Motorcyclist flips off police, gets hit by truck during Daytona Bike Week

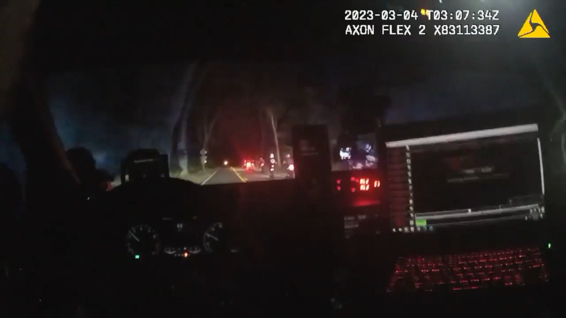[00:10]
so you're either still southbound or head over. 34, you've got two motor units that we can be right here at the traffic light. And if they get the light, we can just jump out and grab them. So it's the only one with a light helmet? Yep, tempo.
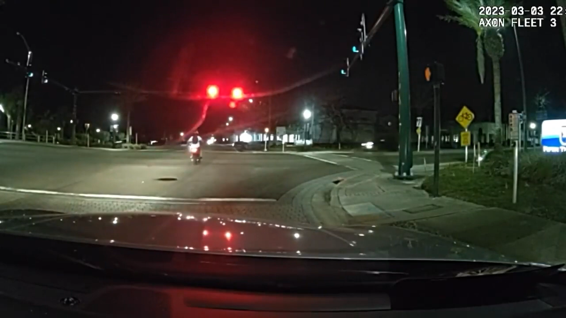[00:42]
We've got one running to the board.